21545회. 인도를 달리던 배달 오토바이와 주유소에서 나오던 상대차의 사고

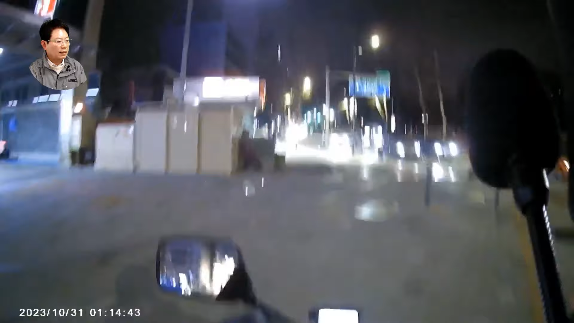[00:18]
인도로 가면 안 되는데 여기로 가다가 주유소에서 나오는 차를 보고 멈춰요.
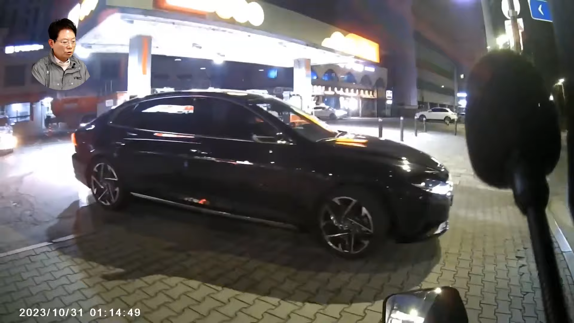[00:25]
멈추고... 내가 먼저 가도 되나? 오오오! 오오오!
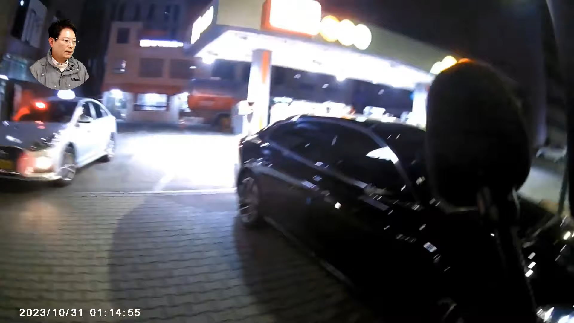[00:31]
여기 인도에 자전거 다닐 수 있어요. 자전거 다닐 수 있는 인도인데요. 빠르지 않고요. 여기는... 여기 다 인도예요, 인도. 차가 나오면서...
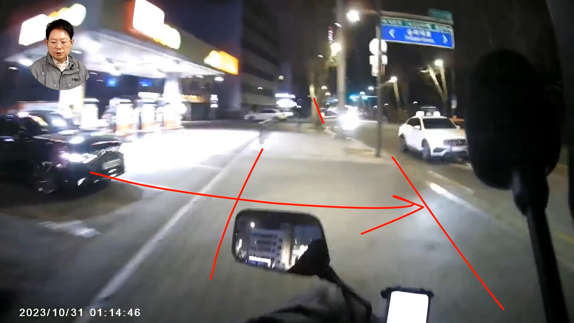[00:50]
자전거가 이쪽에서도 올 수도 있고 이쪽에서도 올 수도 있는데 좀 살피고 왔으면 좋았을 텐데.
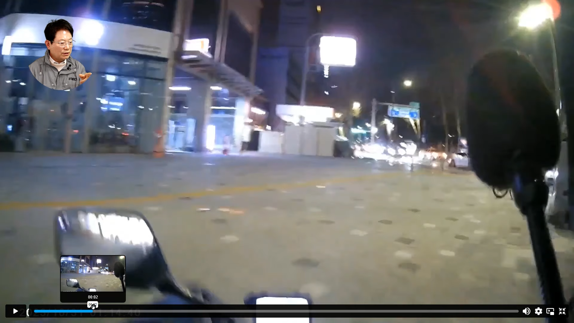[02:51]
여기 자전거가 있네요, 저기. 여기 자전거가 있네. 전기자전거를 타고 가다가... 전기자전거도 있고 페달로 밟은 자전거도 있어요. 그래서 자전거로 배달하는 분들이 계시잖아요. 자전거. 자전거가 여기서 차가 쓰니까 나보고 먼저 가라고요. 고맙습니다 하고 가는데 차가 움직여서 사고가 났다. 자전거.